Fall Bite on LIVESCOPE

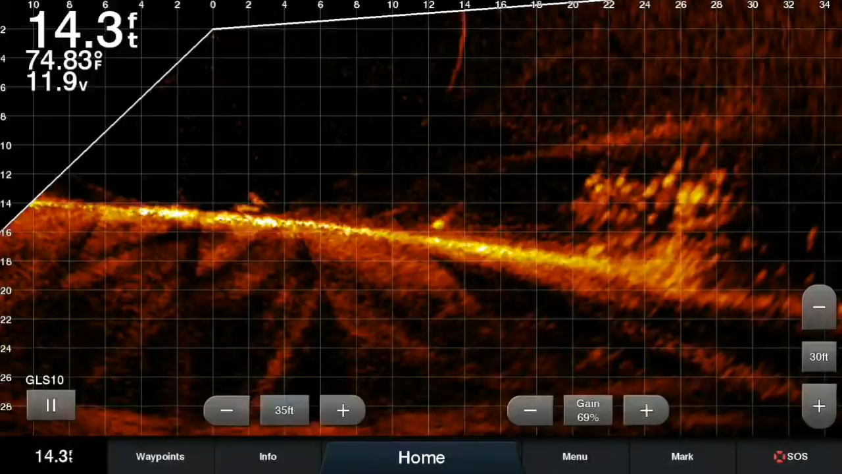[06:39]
On screen: depth 14.3 ft, water 74.83°F
there's our fish good fish good fish egypt is all right so there's a good solid eater and we're casting to them again look at this pile of fish right here to the left of us good night sometimes i just look at these piles and i just decide which ones have the bigger
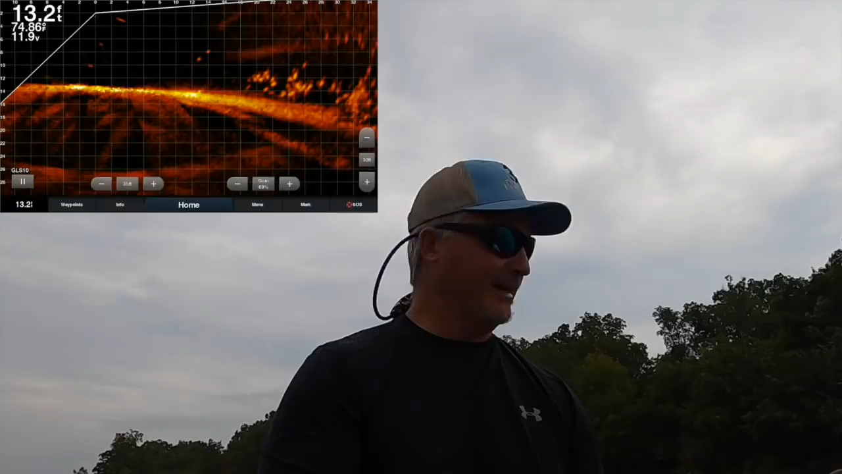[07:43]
catching fish just gotta keep catching fish look at those fish they are alive you tell me that's not a fall picture right there folks check it out those fish are moving around they're just like hey man we we want to eat we're ready for some food it's winter time it's about to be winter time and we need to eat see
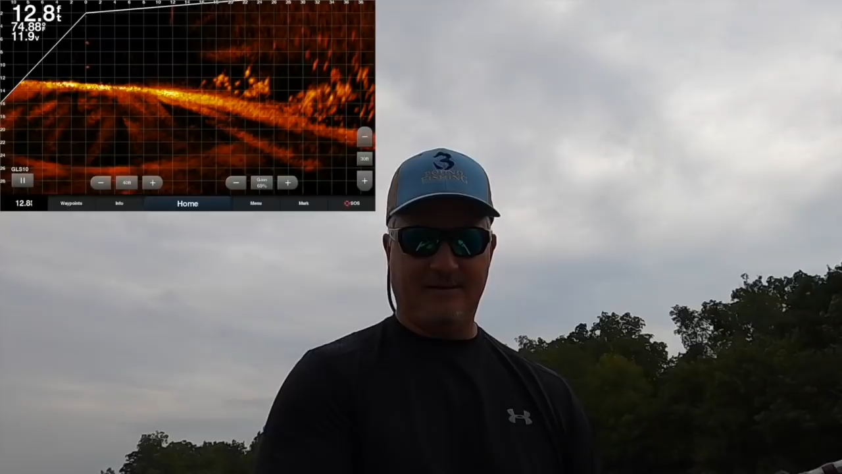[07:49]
On screen: depth 12.8 ft
those fish in the that's about the 20 foot mark those ones we're targeting with this they just look a little bit better so we'll go back down the 20
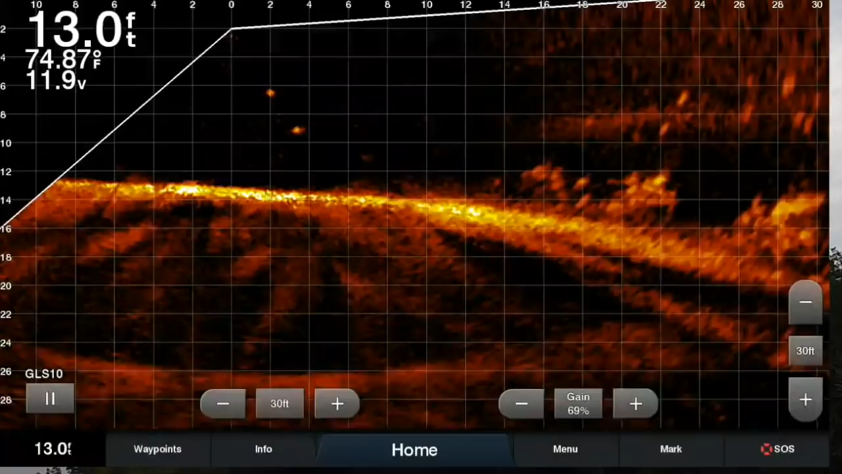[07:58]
On screen: depth 13.0 ft, water 74.87°F
there it is you can see him jumping on the floor there